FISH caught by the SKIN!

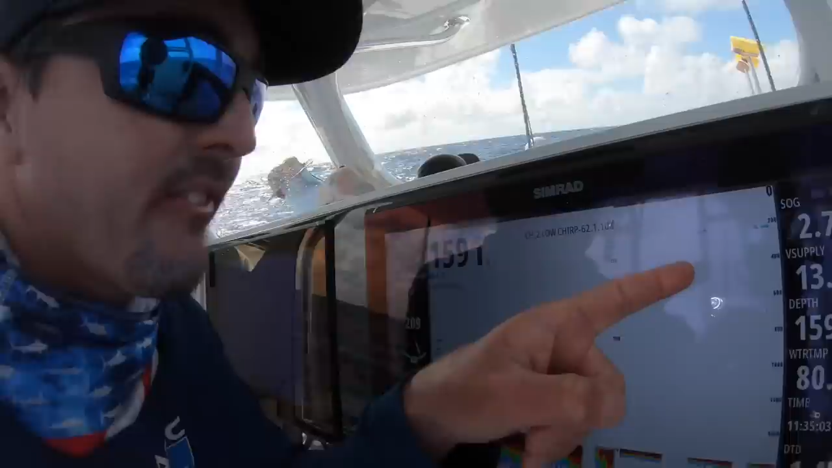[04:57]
You can see it 225 feet down. So that fish is coming up.